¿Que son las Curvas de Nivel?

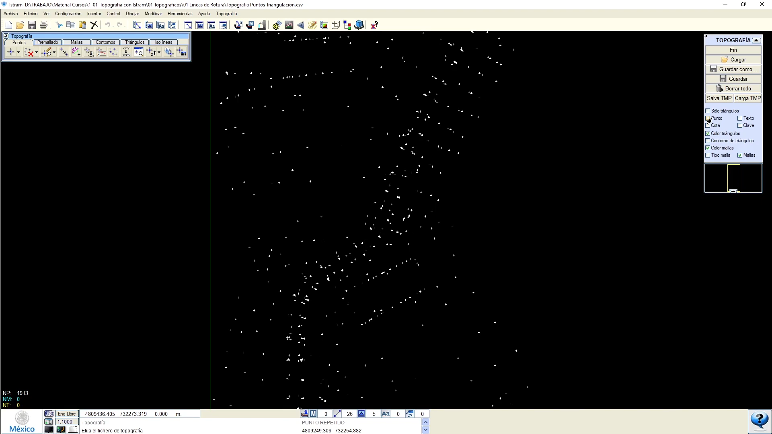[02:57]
Y entonces nosotros tenemos que este tipo de elementos pueden guardar diferente información.
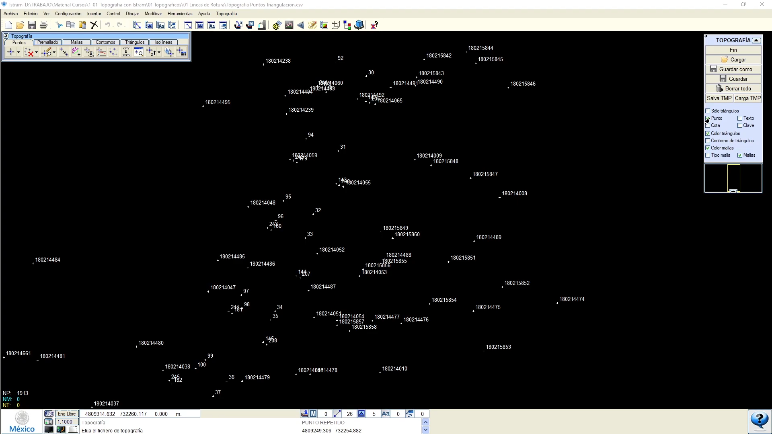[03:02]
El número del punto, la cota que decíamos, un texto o descripción que le asigna el topógrafo.
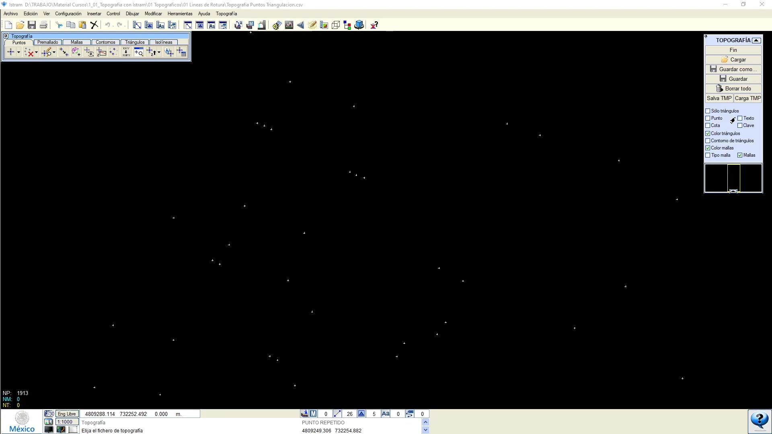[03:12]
Y bueno, el primer caso es generar una triangulación. Bueno, aquí a Istram se le dice que genere una triangulación. Obviamente habrá puntos que están muy separados, por lo tanto, estos no debemos de unirlos.
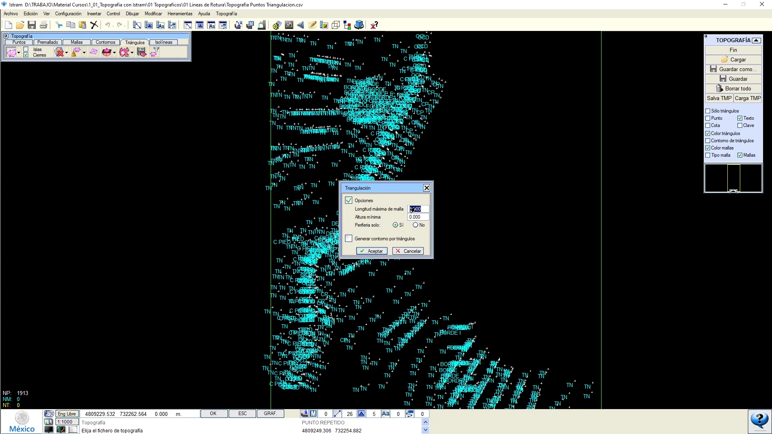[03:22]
Les voy a decir que 35 metros será el límite.
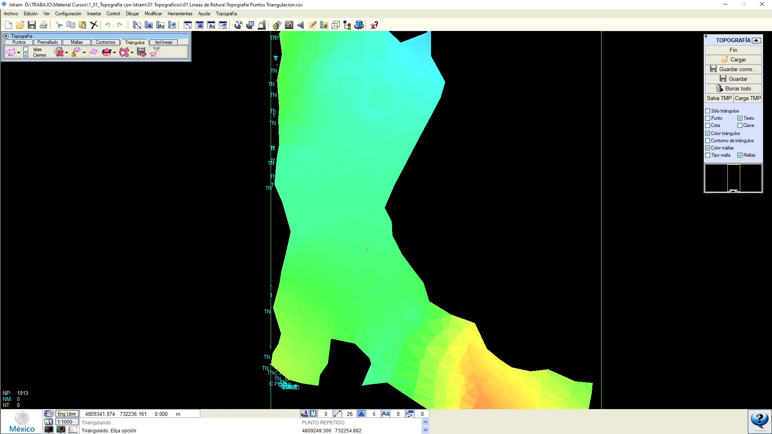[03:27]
Y en ese momento ya hemos de tener nuestro modelo de terreno triangulado. Ya están conectados.